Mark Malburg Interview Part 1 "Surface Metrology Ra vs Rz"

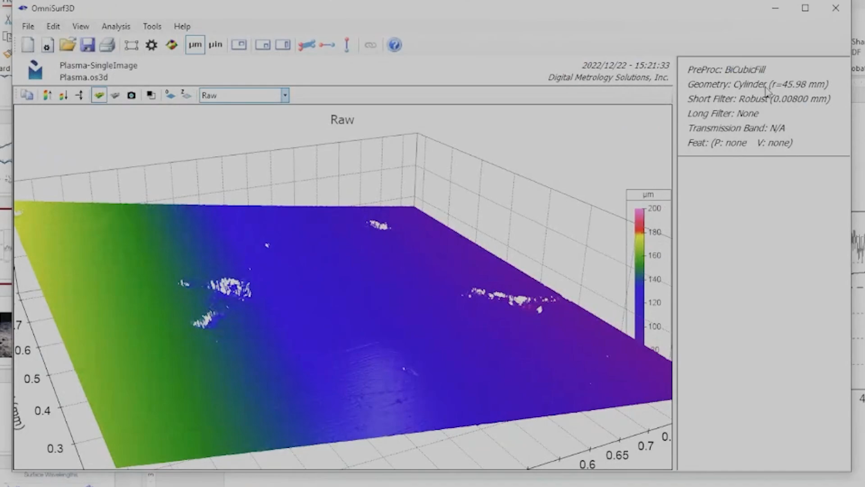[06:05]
to fit a cylinder to the data and flatten the cylinder out to get to the surface shape itself wow yeah i'm liking your oh wow on this because this is a really great situation of how roughness and form can interact with today's gd and t language so we
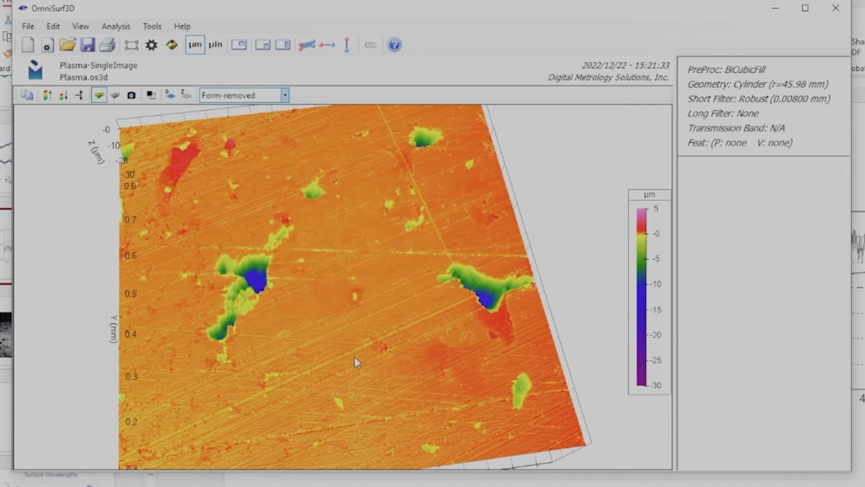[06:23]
can go down that rabbit hole or we can we can hold that for a minute if you'd like yeah wow yeah i have a lot of questions that looks amazing wow and uh okay okay